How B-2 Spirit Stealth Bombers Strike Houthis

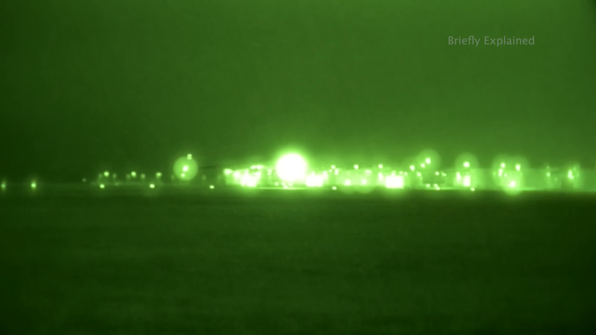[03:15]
At 7 p.m., the three B-2s, call signs Reaper, Phantom and Shadow,
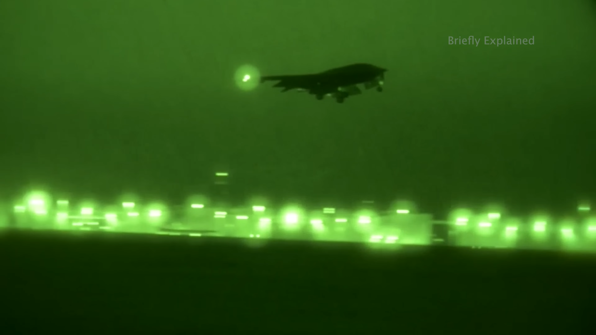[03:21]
began their 13-hour flight to the target area, supported by multiple aerial refueling operations.
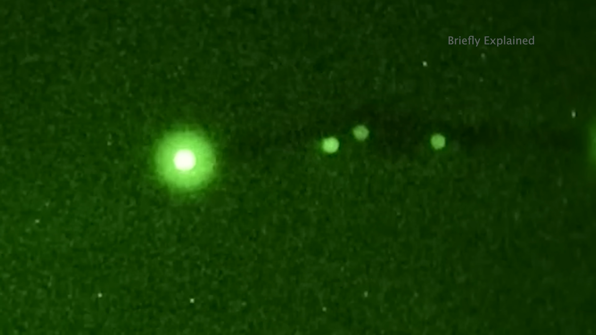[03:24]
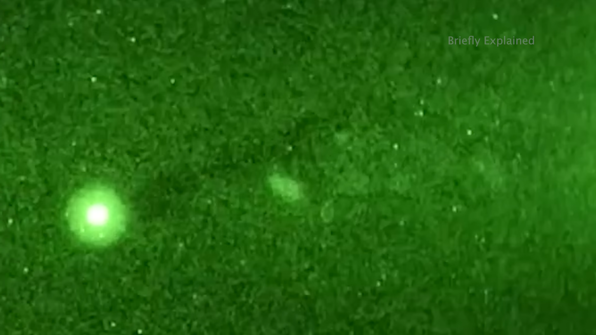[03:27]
As the bombers approached the Arabian Peninsula, they separated into their designated attack corridors,